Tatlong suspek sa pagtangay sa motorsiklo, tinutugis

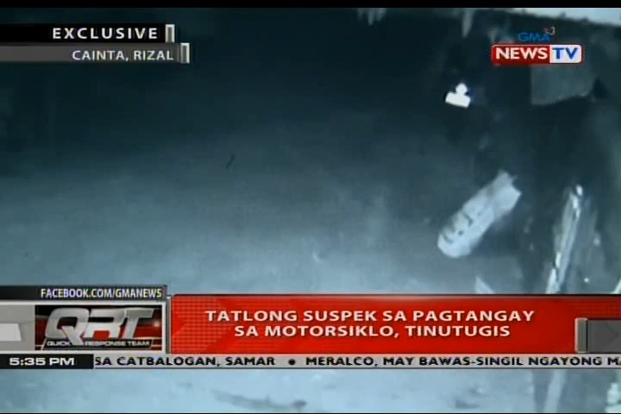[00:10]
Naglaho sila sa dilim pagdating sa dulo at makaraan ng ilang minuto, bumalik ang tatlo. Lumapit ang isa sa motorsiklo saka kinalikot ang manibela. Ang dalawa niyang kasama, lumayo habang nakamasid sa paligid. Naantala ang pagbaklas sa lock ng manibela nang may dumating.
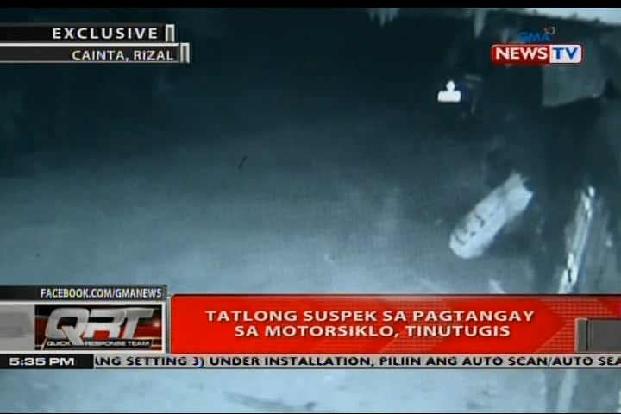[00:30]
Umupo muna sa banketa ang suspect at nang makakuha na muli ng tiempo. Naitulak na agad niya ang motorsiklo, pinaandar at umalis. Nai-report na sa pulisya ang insidente ng nangyari sa Barangay San Andres, Cainta Rizal. Naglunsad na ng manat operasyon ng pulisya para dakpin ang tatlong suspect at ma-recover ang motorsiklo. Maluhaluhang ikinwento ng biktima ang pagsusumikap niya para maipundar ang ninakaw ng motorsiklo. Hindi namin pinupulot ang pera, kami lang mag-inanaganap buhay.